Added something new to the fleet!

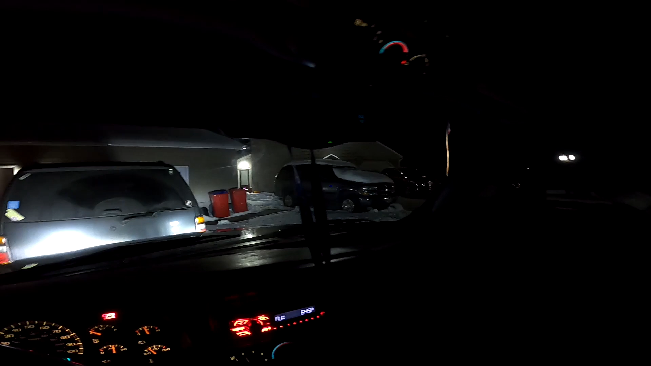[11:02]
it is cold wow it's 40 degrees out it feels way colder than 40 degrees right now there's no way that's gonna come down um but yeah there she is boys the uh the new the
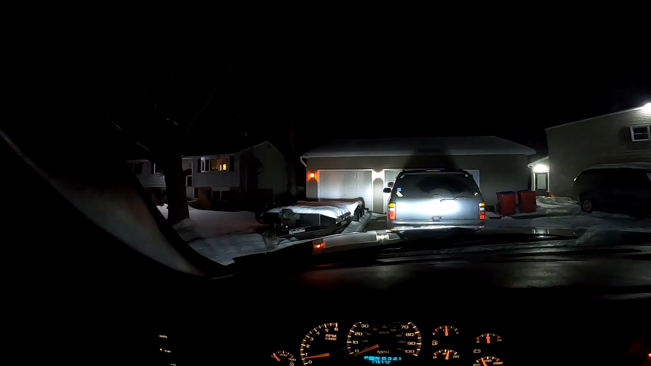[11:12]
brand new used 2015 appellation car trailer uh like i said that's the one i've used for almost every drift event um i've used tyler's a couple times but uh yeah it's a 10 000 pound trailer i believe it's like dual frame heavy duty things got some
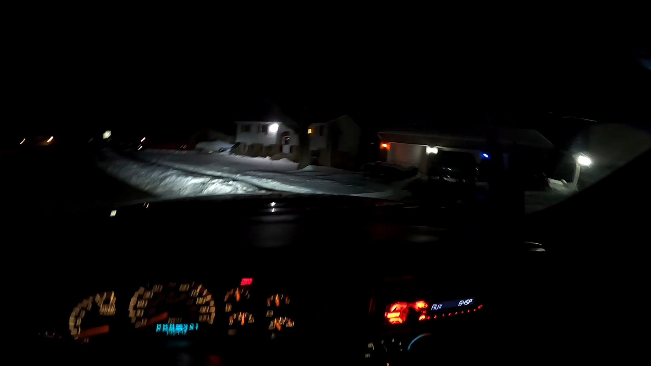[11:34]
weight to it but it can also carry some weight so it's gonna stay there for a few months and uh probably can still use it whenever he wants and uh you